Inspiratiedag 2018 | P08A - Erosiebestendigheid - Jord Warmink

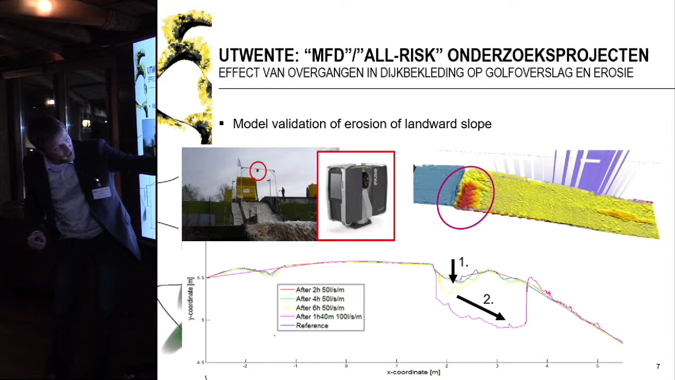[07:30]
met weinig afvoer, ontstaat er hier een kuil. En als die kuil diep genoeg is, gaat die kuil naar beneden schuiven.